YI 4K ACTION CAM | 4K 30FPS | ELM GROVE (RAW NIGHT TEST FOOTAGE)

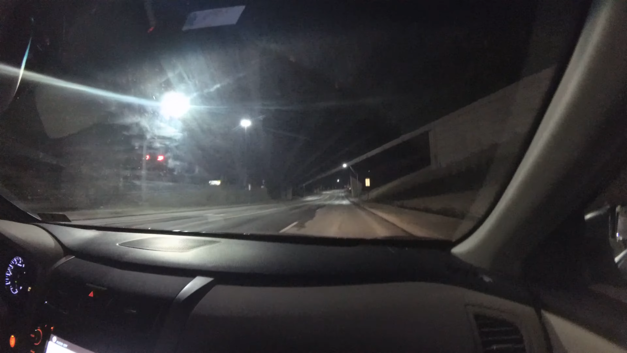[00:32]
I guess I'll turn it off once we start going up the street. This will be interesting to see. That's ten minutes now. Still, you know, makes all the lights look kind of, you know, they give off that twinkle. Not as much though with this camera. And I noticed that this camera doesn't flare like all the other ones do.
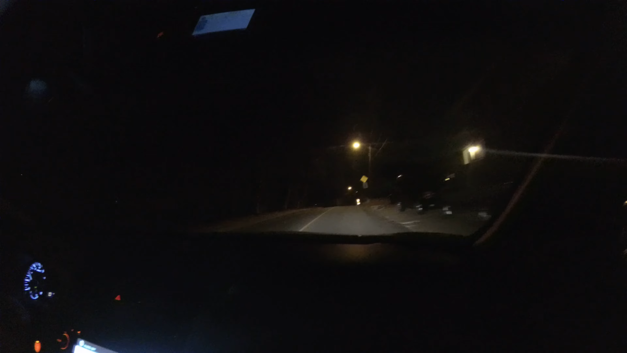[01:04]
It's probably just got a better chip set. It's got a better chip set than the GoPro Hero 5. And they've all have it. They all have Sony sensors. Sony has like a market corner on there. So I'll turn it off just as we pull in here. Just like we can. There we go.